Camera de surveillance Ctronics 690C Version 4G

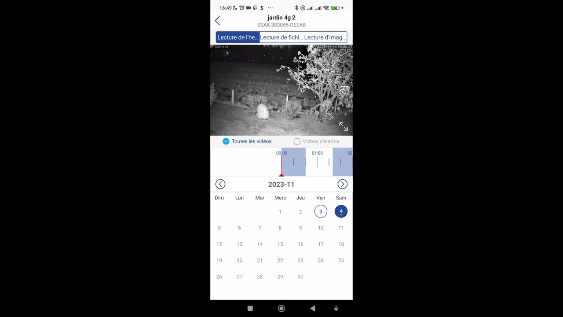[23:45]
Il n'y a pas de bouton pour enregistrer directement les enregistrements. Sinon, on peut faire vidéo d'alarme. Et là, on peut accéder aux vidéos d'alarme. Et là, on peut voir la caméra, etc.
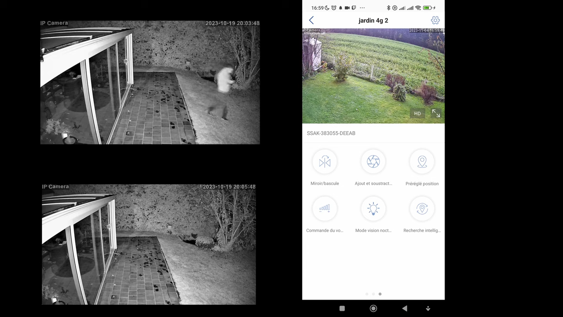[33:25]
Donc, le mode de visionnement. Donc, si vous ne voulez pas que l'éclairage s'allume. Donc, il est mis sur mode intelligent. Donc, c'est la caméra qui va décider quand elle va allumer l'éclairage ou non. Donc, malheureusement, il n'y a pas de bouton pour allumer l'éclairage manuellement quand on le souhaite. Donc, c'est la caméra dès qu'elle détecte un mouvement qui va allumer la lumière LED. Sinon, si vous n'aimez pas la lumière LED, vous pouvez mettre simplement en infrarouge. Ensuite, ici, on active le suivi automatique des personnes.
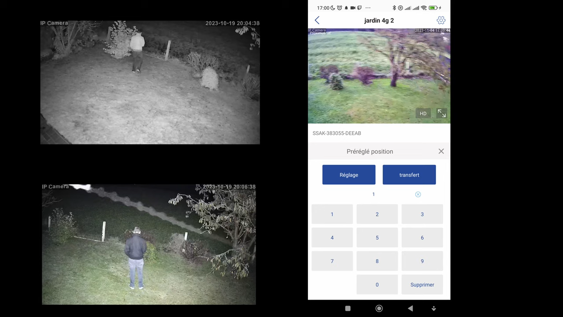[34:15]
Donc, par exemple, je vais mettre la position 3. Je vais cliquer sur transfert. Et là, j'ai la position 3. Donc, je veux faire la position 1. Je fais transfert. Et voilà. Donc, ça, c'est des réglages. Par exemple, je vais vous programmer. Donc, il faut aller sur ici. Voilà. Par exemple, ici.
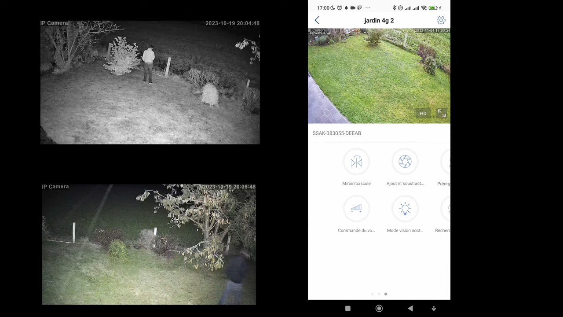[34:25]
Donc là, je vais sur pré-réglage des positions. Je mets la commande, par exemple, 4. Je fais réglage. Et là, le réglage est enregistré. Donc, par exemple, je vais régler ici sur 3. Je fais transfert. Voilà. Je fais transfert. Ça va sur 3. Je vais retourner sur mon réglage 1. Je fais transfert. Voilà. Donc, il n'y a pas de vignette d'image de positionnement pour voir c'est quelle position.
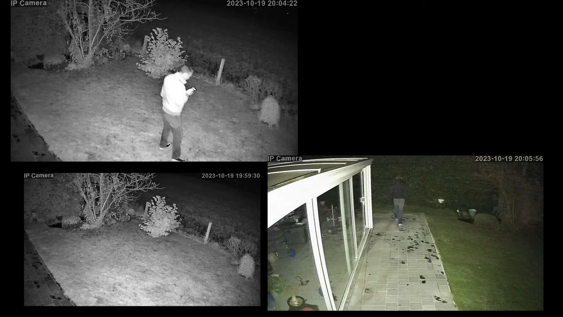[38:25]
Les vidéos de nuit ne sont pas mauvaises. Mais en mouvement, on a quand même un flou, un ghosting, ce qui rend l'image moins nette. L'éclairage est un peu trop puissant. Deux LED suffiraient largement. Mettre six LED n'a aucun sens. Car on ne peut même pas allumer l'éclairage quand on le souhaite.